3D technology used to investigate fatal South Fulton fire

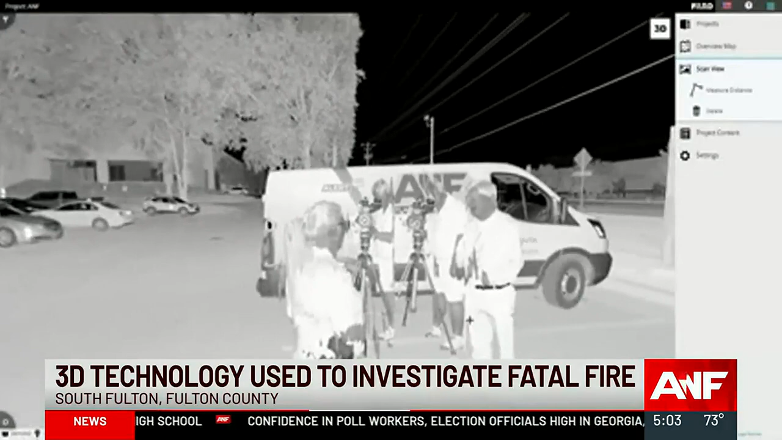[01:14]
Lieutenant Weathers gave us a firsthand demonstration during our interview. The raw images that it's taking is the scene as it is when that person that's using it got there.
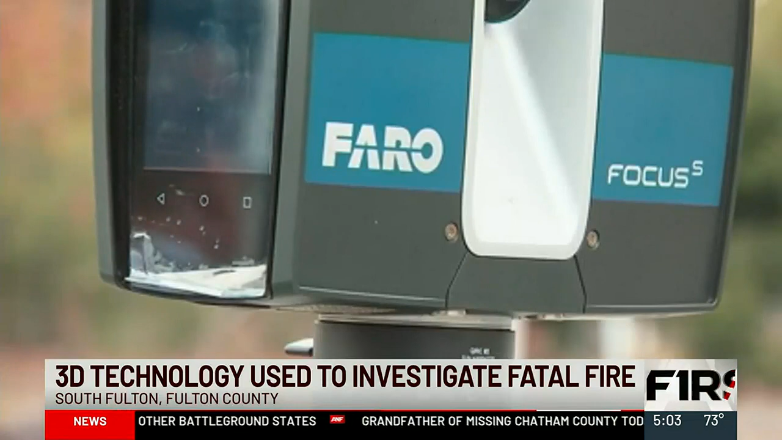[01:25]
The scan technology uses a laser camera to capture imaging at a full 360 degrees.
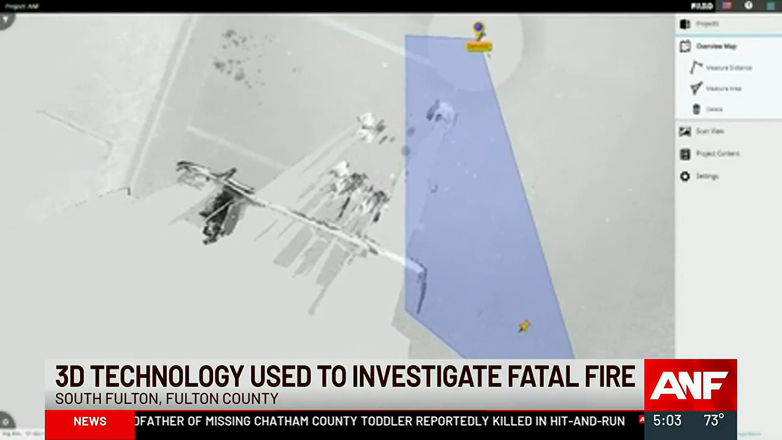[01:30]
The laser reaches about 75 yards from the scanner allowing it to capture millions of data points. While viewing the resulting scan investigators are better able to understand burn patterns.